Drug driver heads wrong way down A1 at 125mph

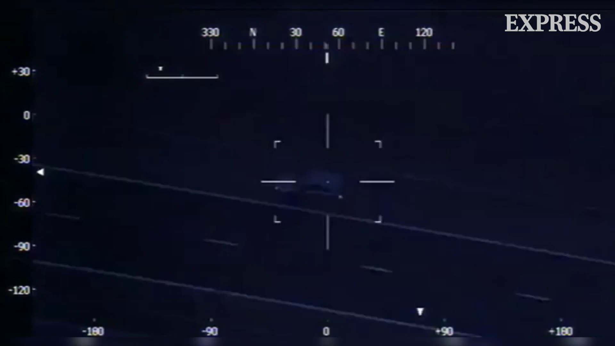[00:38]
A police helicopter captures the car travelling on the wrong side of the motorway,